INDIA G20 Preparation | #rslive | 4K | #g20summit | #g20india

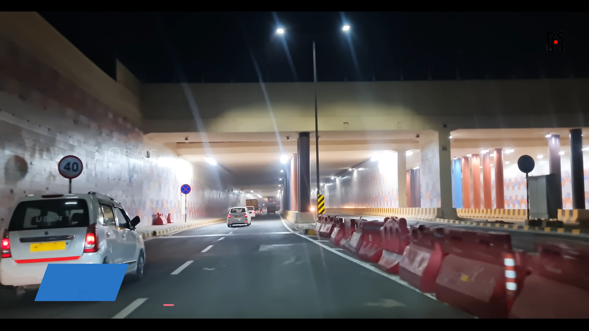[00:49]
और एरपोर्ट जब जाएंगे तो आपको एक नया यह अंडर पास दिखेगा जो की बन कर कुछ वक्त पहले ही तयार हुआ है और इस अंडर पास के पिलर से लेकर वाल तक सब
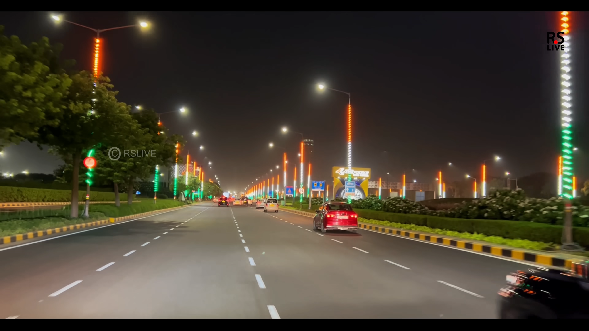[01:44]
की LED लगाई गई है और ब्यूटिफिकेशन का जो काम है वो बहतरी नियापर किया गया है
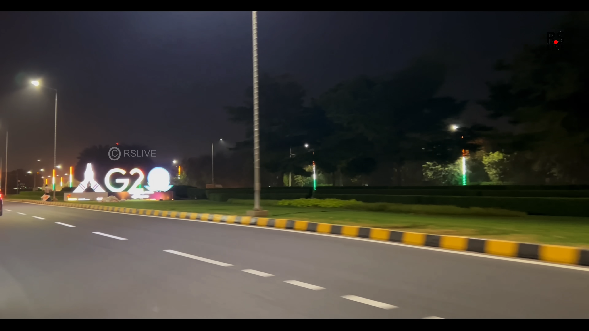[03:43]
यह यहाँ पर देखो तो जी ट्वंटी का एक और यहाँ पर लोगो
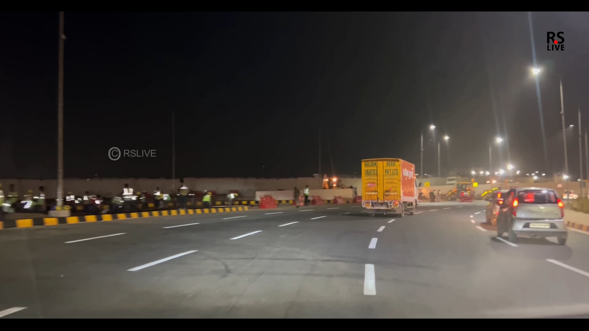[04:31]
यह दोस्तों NH48 इसे दिल्ली गुरुगराम एक्सप्रेसवे भी कहते हैं और इस पे भी बहुत बैतरी नजारा आपको देखने को मिलेगा और अब हम और आप चलने वाले धोलक मुआ की तरफ
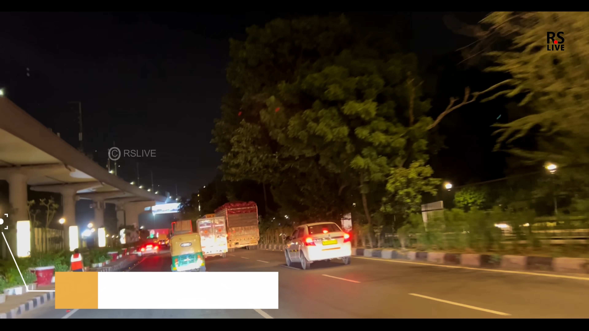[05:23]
अच्छी कासी लाइटिंग रखी गई है ब्रैंडिंग भी लगाई गई है
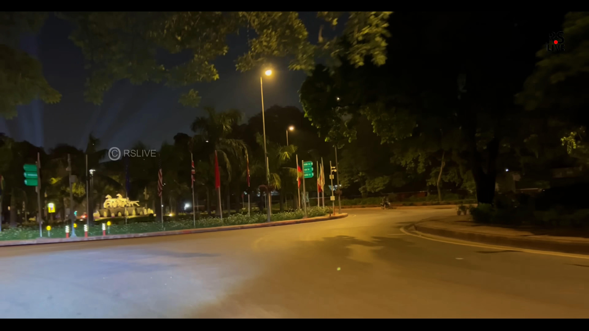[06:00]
देश का फ्लैग भी आपको इंस्टॉल यहां पर देखेगा और साथ इसाथ नजारा भी कमाल का देखेगा
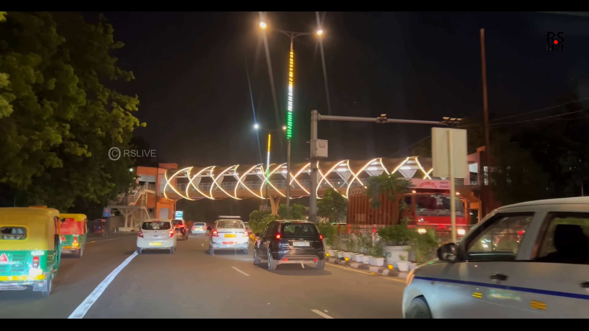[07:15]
ही कमाल का नजारा देखने को मिलेगा जी हां जैसा कि अ
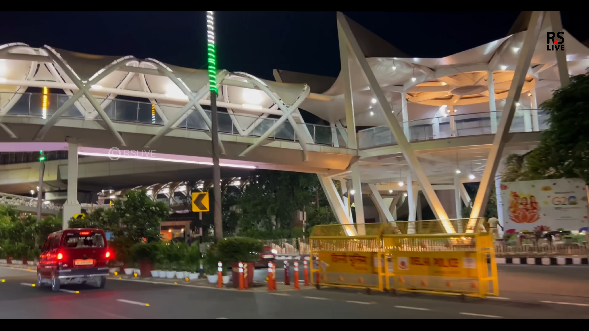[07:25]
नया पार्क भी बनाया है और बहुत अच्छा लगता है वह आपको दिखाता हो
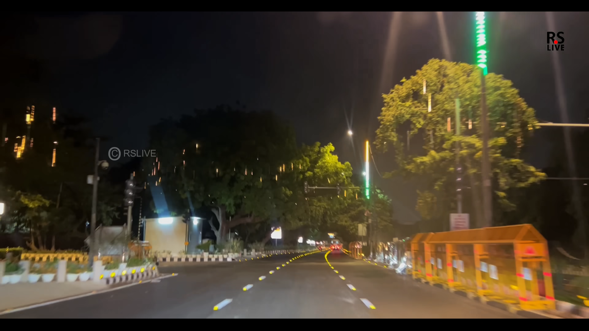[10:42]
और वैसे इस अंडर पास से बहार भी निकलोगो तो भी कमाल का ना जारा जैसे यह देखो पेर को उपर लाइट लगा दिये देख रहो आता पूरा ना बदल दिया इस एरिये को
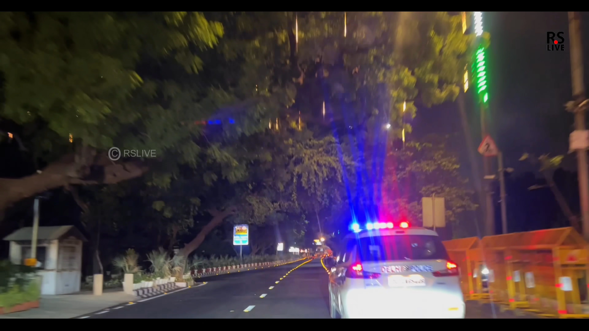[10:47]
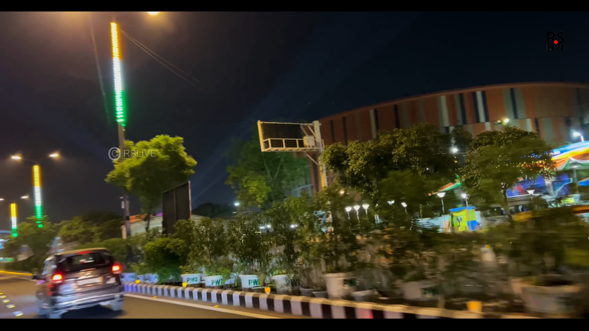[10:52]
यह राइट हैं साइड में आपको प्रगती मेदान दिखेगा और यह वही LED लाइट दिख रही आ गई जो कि इंडिया गेट बेजम में आपको दिखा रहा था तो वहां तक यह पूरी इसकी लाइट जा रही थी और इस जगह पर यह जो बोर्ड आप देखे रों साइनेस � यह भी नए इंस्टॉल किये गए और जितने भी फूट ओवर ब्रेज है उन पर लोगों
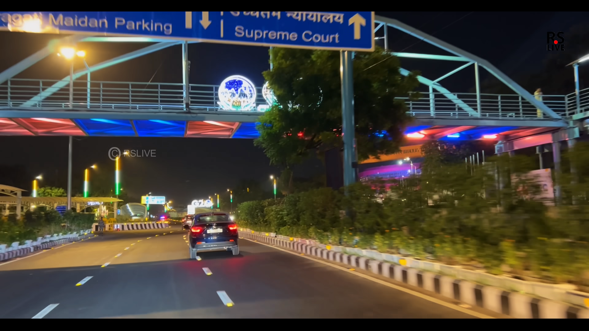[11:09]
तो जी टॉंटी के आपको दिखे जाएंगे यह यह गेट टंबर वन जो अभी आपको